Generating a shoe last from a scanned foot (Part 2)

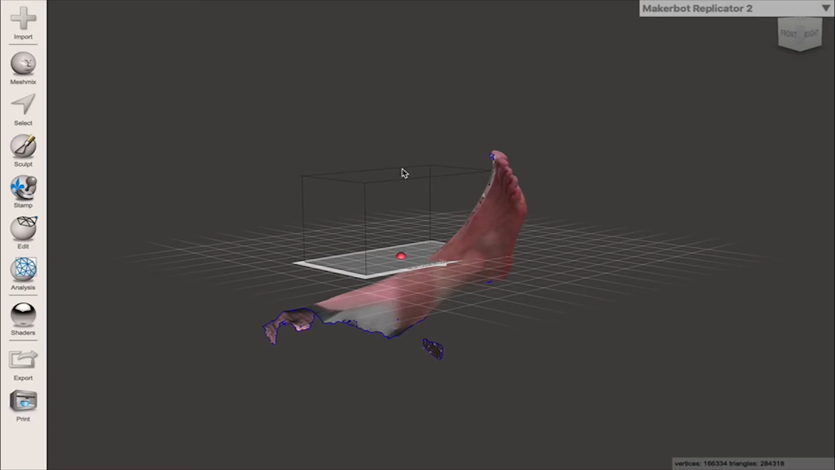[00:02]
Welcome back to video 3. For this video what we're looking at is we're looking at a scan of my foot where the foot is actually raised in the air.
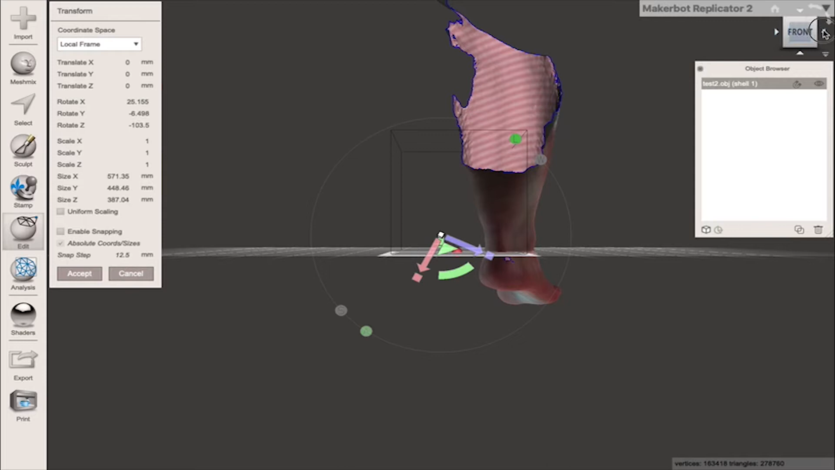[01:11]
Let's go back to our right hand plane, rotate it round again, trying to get the foot flat.
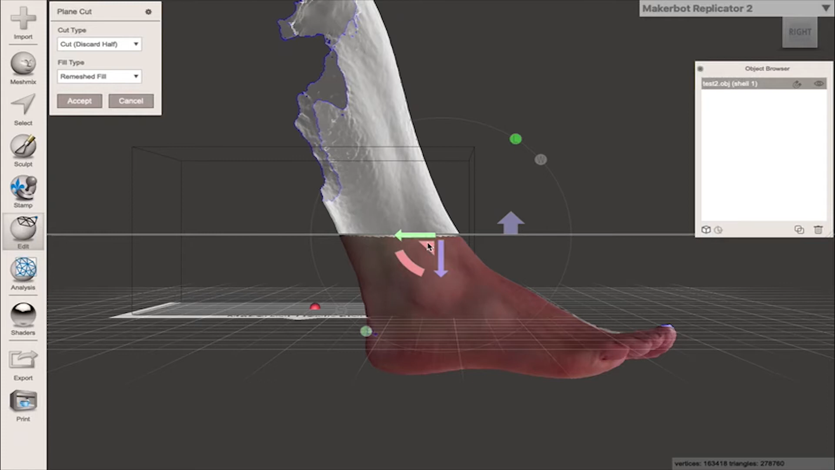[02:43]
And we're going to raise it up slightly. Just give myself a bit more of a foot, maybe there.
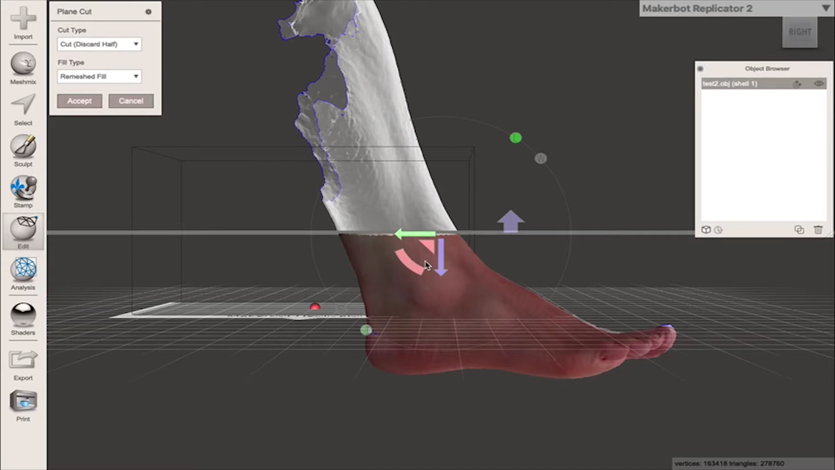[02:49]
One thing to note is if we spin the model around, you'll see that where my calf muscle is, we stopped scanning.
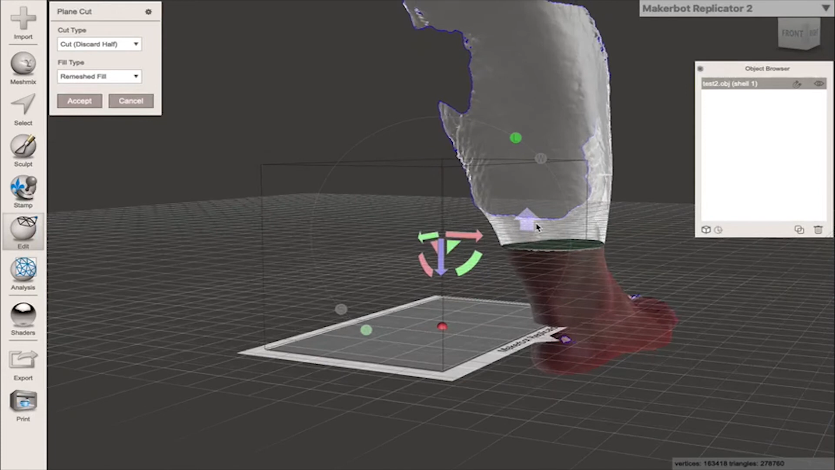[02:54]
If I was to go up using this to here, you'll notice that there's an error in the model.
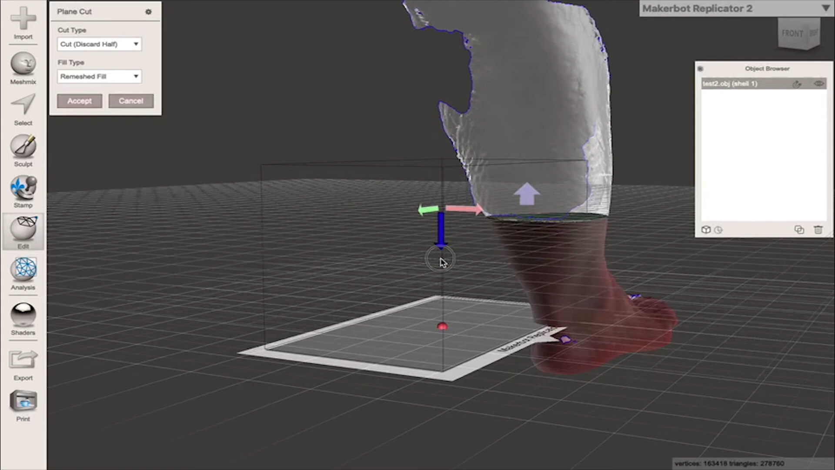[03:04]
As long as I stay lower than that error, that modelling mistake from when we've scanned in and accept it on cut and discard and remeshed fill, you'll see that actually we have a nice remeshed fill.
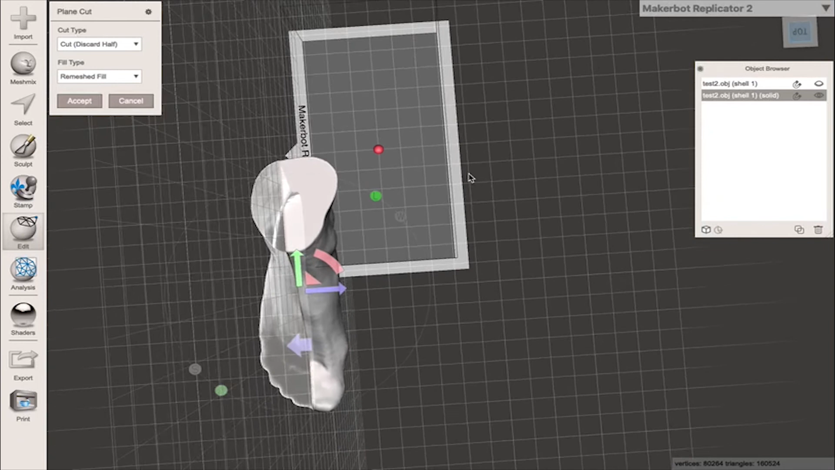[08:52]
So I'm going to use this to rotate it.